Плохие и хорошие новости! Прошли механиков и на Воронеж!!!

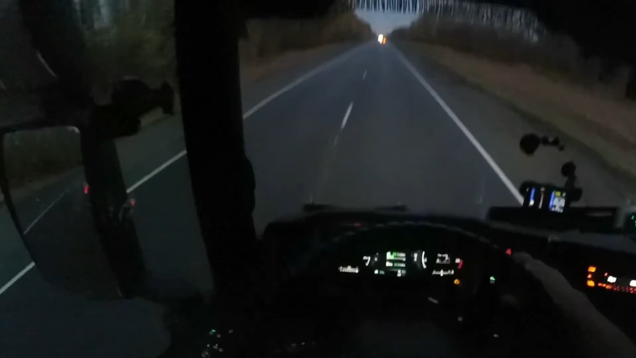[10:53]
вот вот и когда идете на круизе накат он не учитывает то есть надо круиз отключать вот смотрите нижнее видите девяносто шесть пускло горит вот когда я отключаю мы просто катимся тогда получается вот он учитывает